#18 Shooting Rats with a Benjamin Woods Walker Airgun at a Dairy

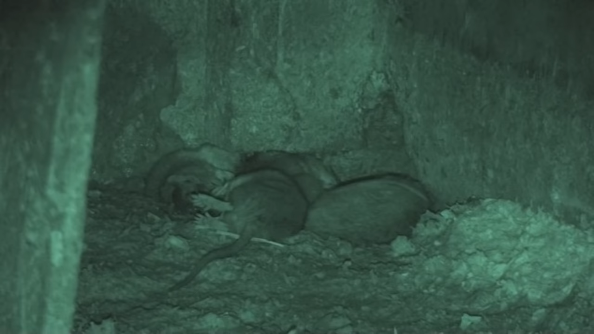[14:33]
And all of those loaded, preloaded fight or flight responses in the spinal cord are being sent willy-nilly out to the muscles, and you get this kind of a response. It looks like a long death. Now, you see the white liquid leaking out of this rat. If that's milk, then that was a lactating female who would have had a litter stashed somewhere. With any luck, I killed off
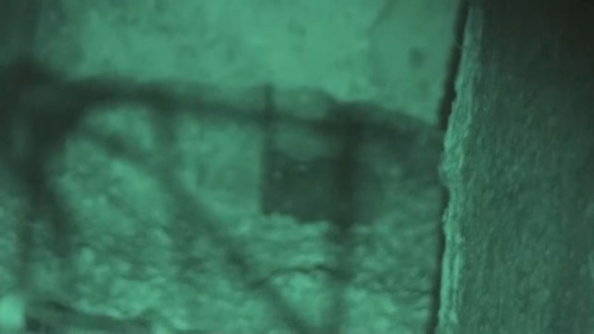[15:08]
a dozen or more rats by shooting that one.
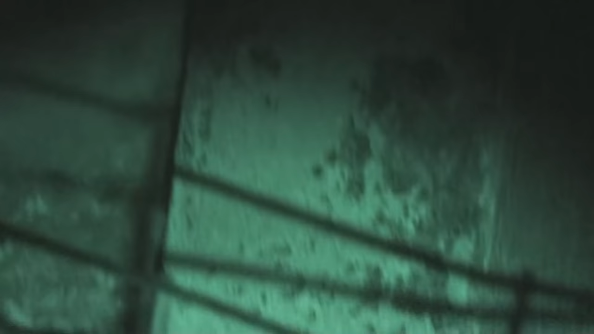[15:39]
are companions to the rats in a sense, I suppose, in that, as you can see here,
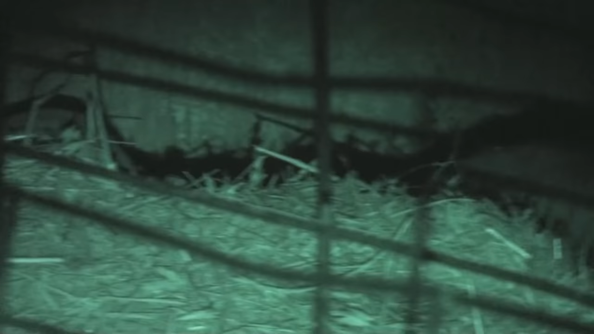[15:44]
the rat is knows I'm there and is hiding.
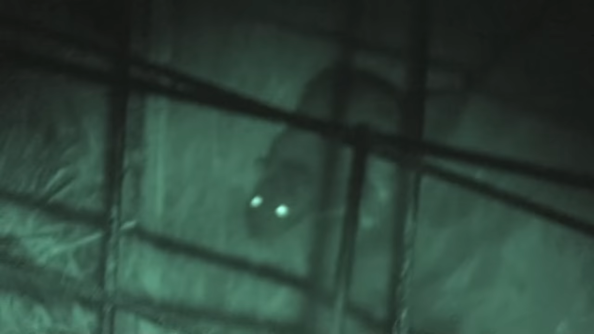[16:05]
playing hide again, and this is the mistake right there.
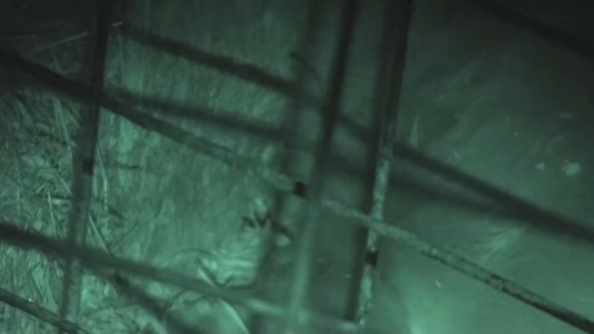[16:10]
Good clean shot, no chance of hitting the calf, and we have a dead rat. Mission accomplished.
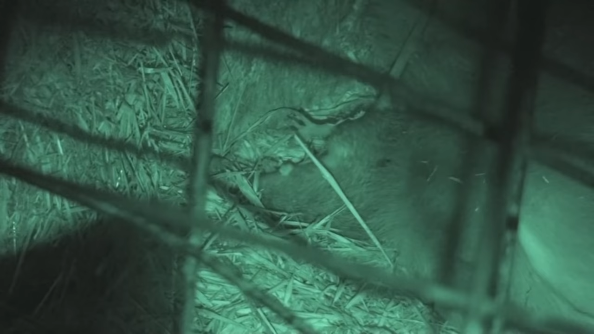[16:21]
The Benjamin Woods Walker is an excellent weapon. It's small, lightweight, compact, has a terrific trigger. I love the trigger on that Woods Walker.
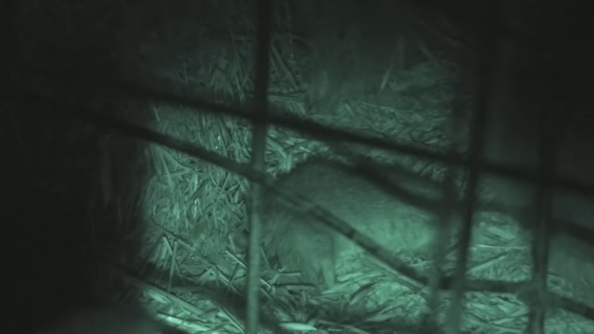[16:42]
It is the same as the Benjamin Marauder pistol, just dressed up with some Realtree camo surface paint, and it comes with a red dot sight that the pistol doesn't come with. Now there's number five in our pile up. I'm going to give number five another touch, and nap time for number five.
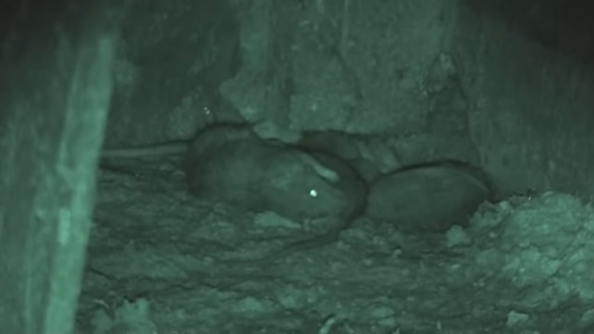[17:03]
It's a perfect weapon for this kind of work. Shooting 22 caliber 14.3 grain Crosman Premier hollow point pellets at ranging from 700 feet per second down to about 600, maybe 590. It gives me an average
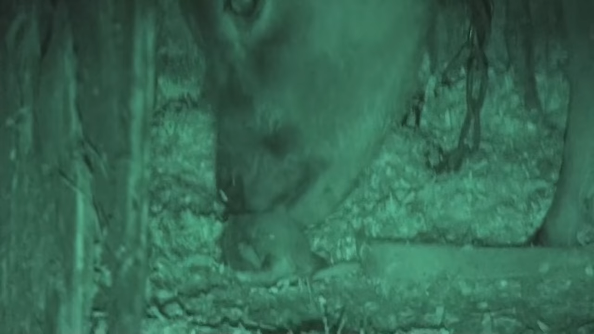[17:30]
foot-pounds of in the 12.5, 13.5 foot-pound range. Plenty enough to kill the rats, but not so much power to cause ricochets which could injure the animals. Now this is a very unusual thing. This calf, as I'm searching around, I see it chewing on the rat,
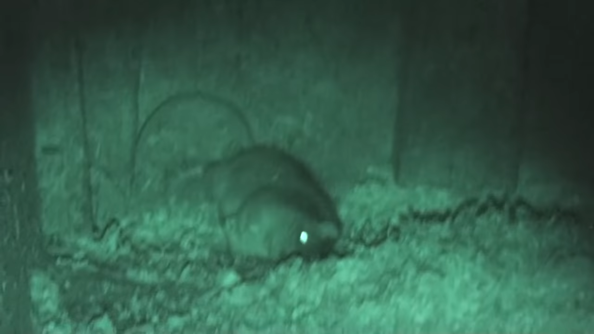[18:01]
and I've put out a previous video called The Strange Behavior of Rats and Cows, Cows and Rats, whichever I titled it, and had never seen anything like this. You'll see more of it in the video to come. At first I thought the calf was actually going to eat the rat, which thankfully it didn't happen.
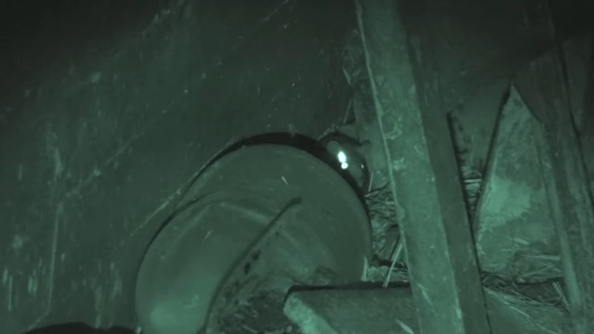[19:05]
Peeking from behind a jug, there's a hole through the wall back behind there. And it's one of their ways into and out of the calf barn.
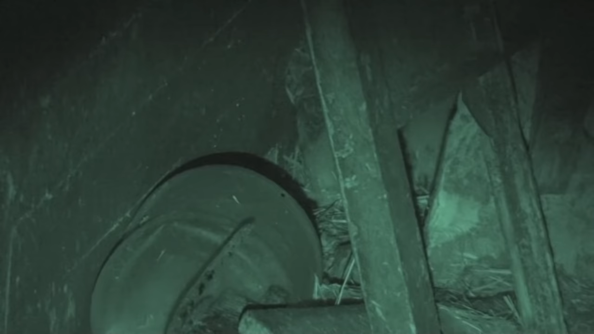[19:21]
The rats do a tremendous amount of burrowing damage. They are incredible diggers. And there's a place down near a feed bunker where they've actually damaged the shoulder of the paved road. Here's our nap time pile up. It's not unusual to have two or even three rats.
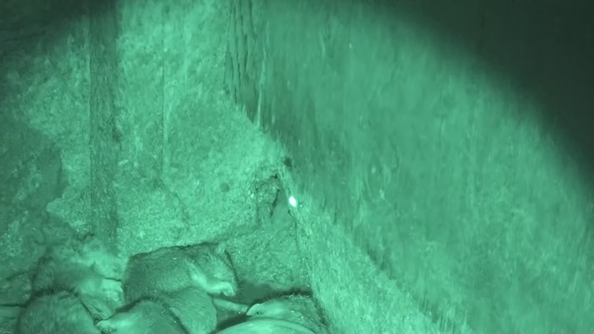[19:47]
Now this one I miss.
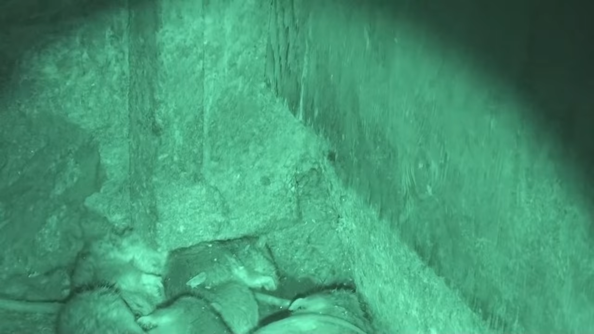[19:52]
Just to the right, broke out a piece of the plywood. I'm close enough that there, because of the offset of the infrared laser sight. It sits just slightly to the left of the center of the bore because the sight has green laser on the right and infrared on the left.
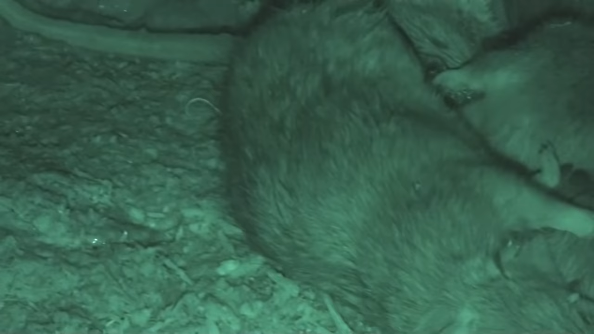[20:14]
So there's a little bit of parallax to adjust for, not just up and down, but left and right. I didn't quite make the adjustment on that one. But to have five rats in a pile up like this, and that pool you see down there in the back is blood.
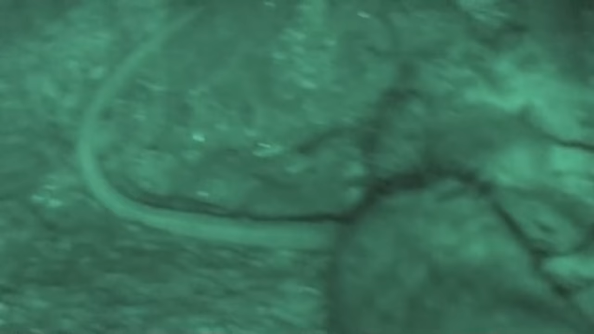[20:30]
You'll see that in a color photograph at the end of the video.
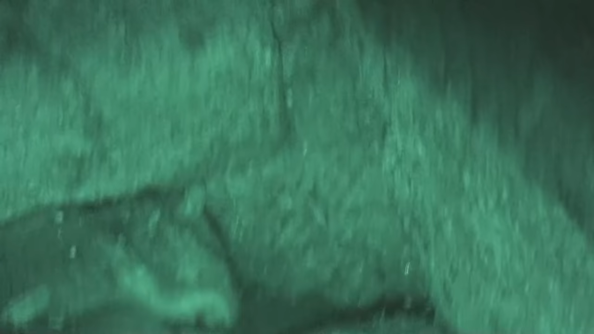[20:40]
And this one I don't miss, but it unfortunately doesn't fall out into the pile up. It falls back behind on the other side of the wall. This is the side of the big barn that's been there for 100 years, I suppose.
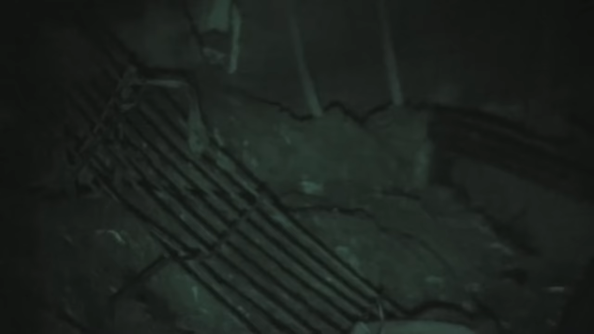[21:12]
And some of the siding has opened up, and the rats take full advantage of that. Of course, they chew a lot of it up, too.
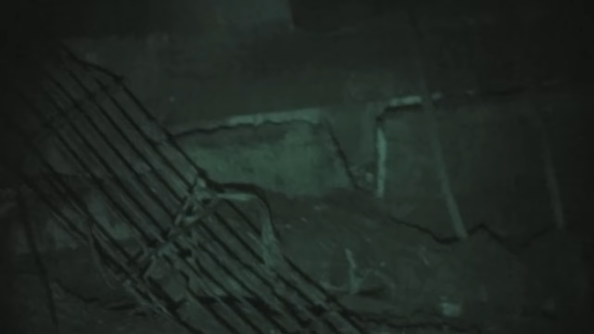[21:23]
Yeah, I have killed hundreds of rats right here.
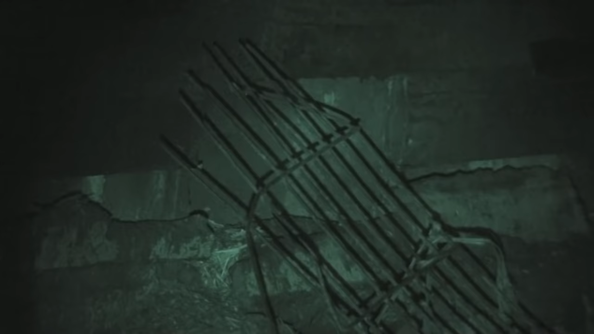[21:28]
Hundreds. And once again, we're in a feed lane, and that's where the rats and the cows eat together. Great chance to kill off the rats.
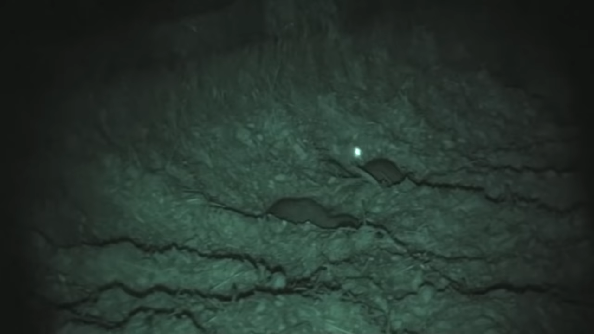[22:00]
I don't know what that little jump was about, but oh well, I might as well have a snack. Too late.
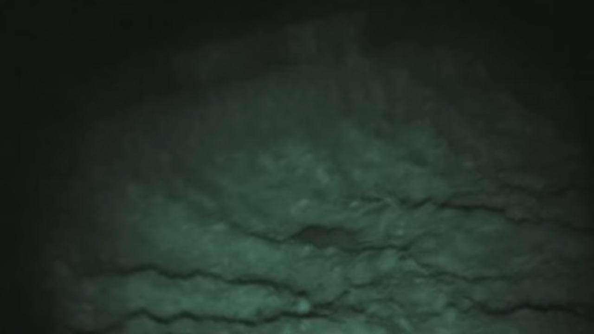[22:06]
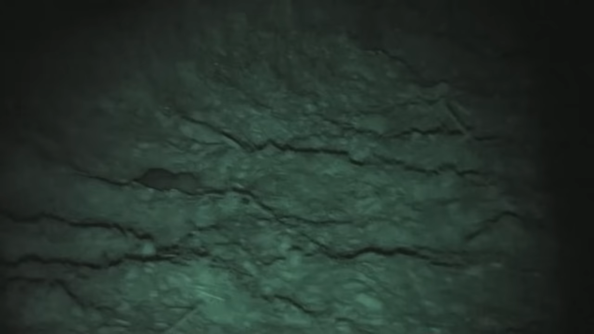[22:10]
Once again, good solid headshot. Animal is dead in terms of brain function.
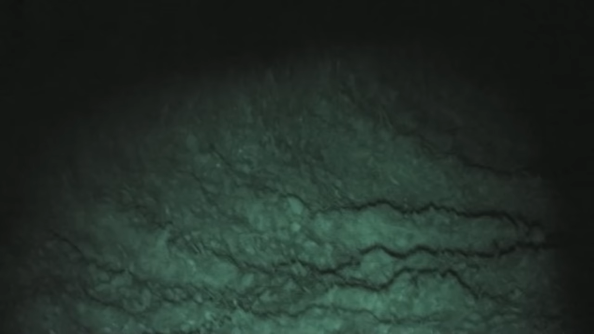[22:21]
Look at that preloaded fight or flight response. It's a younger rat, and they tend to be more energetic when going through their little death dance.
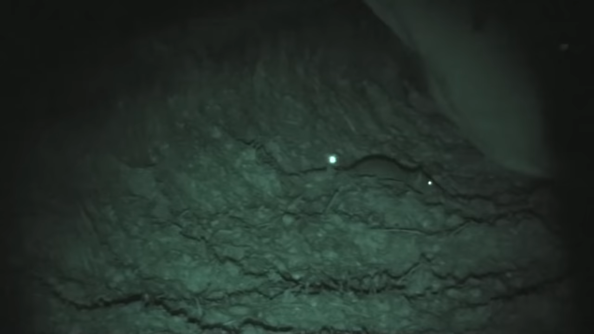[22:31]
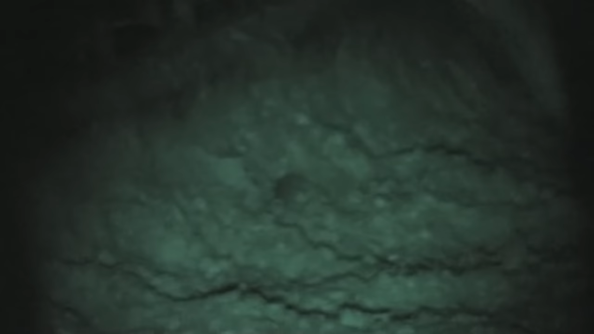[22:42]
As you can see, shooting the gun, killing the rats around the cows most often may elicit a little bit of curiosity.
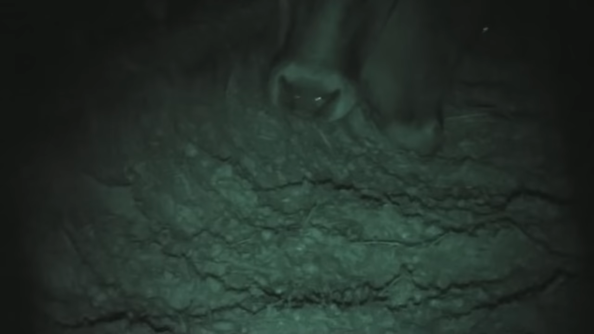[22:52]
Of course, once again, it's dark for them.
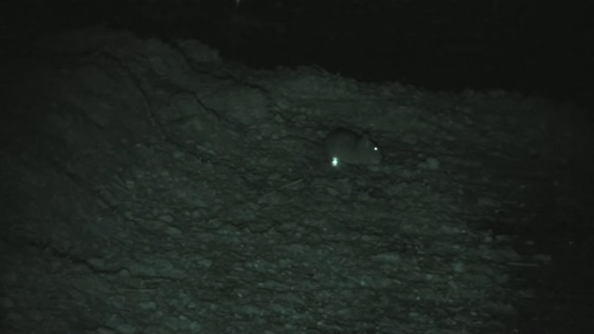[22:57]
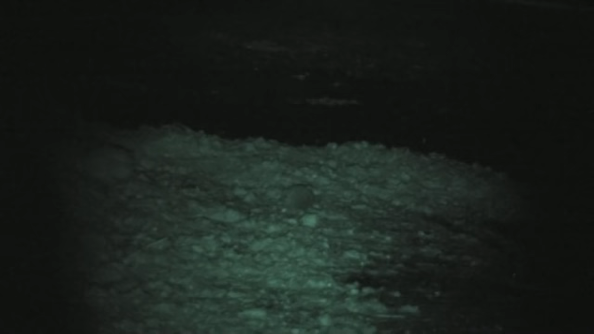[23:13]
And once again, that classic hind leg kicking tail,